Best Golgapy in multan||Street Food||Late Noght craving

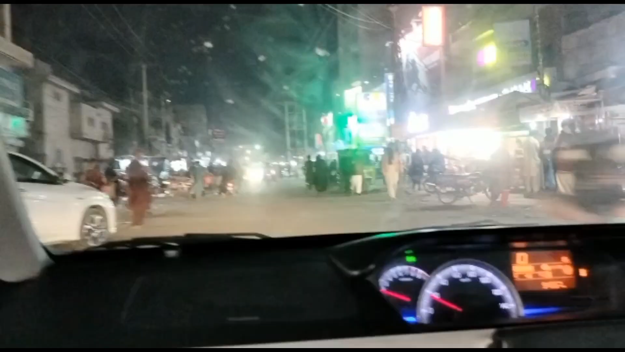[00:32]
جو لوگ ملتان میں رہتے ہیں ان کو تو پتا ہوگا تو ایڈریس میں بتا دیتے ہیں ہم لوگ جا رہے تھے چھے نمبر گردیزی مارکٹ والی سائیڈ پہ اور جب بھی میرا یہاں پہ چکر لگتا ہے تو میں چپس بہت کھاتی ہوں پرسنلی مجھے گولگر پہ نہیں پسند مجھے دہی بھلے پسند ہیں
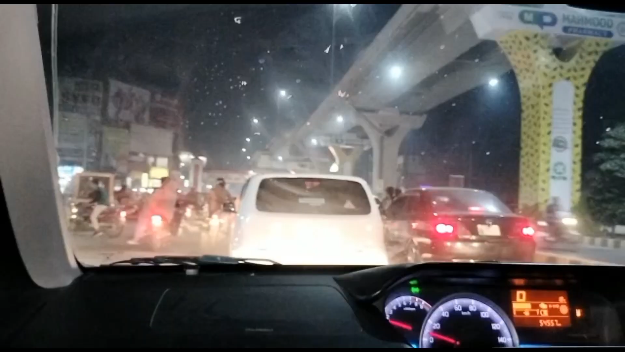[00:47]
تو یہاں پہ ہم لوگ جا رہے تھے ٹرافک کافی زیادہ تھی کیونکہ رات کو جو نا ملتانی باہر نکلتے ہیں کھانے پینے کے لیے
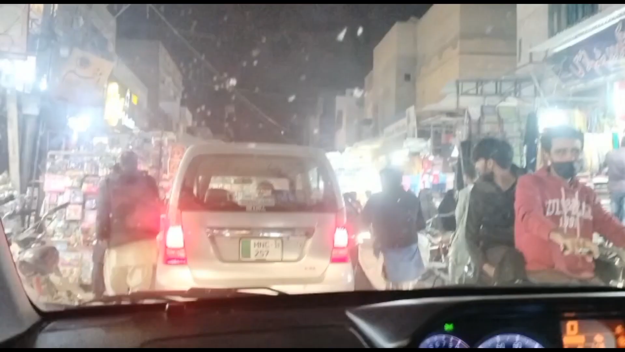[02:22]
یہاں پہ ہم لوگ واپس جا رہے ہیں ہم لوگ گئے تھے آر ایپ سی والی گلی میں نا کیونکہ اسی سائیڈ پہ آئیے دائی بلے والا نا اور یہاں پہ جیسے میں نے دیکھا تو جولور کی شاپ تھی اور میرے کافی دل کر رہا تھا شاپنگ کرنے کا شوز لینے کا اور اس کے کیونکہ میں نے ہزمین سے بات کی میں میں کافی دن سے کہہ رہا ہے نو سپن لینے کا دل کر رہا تھا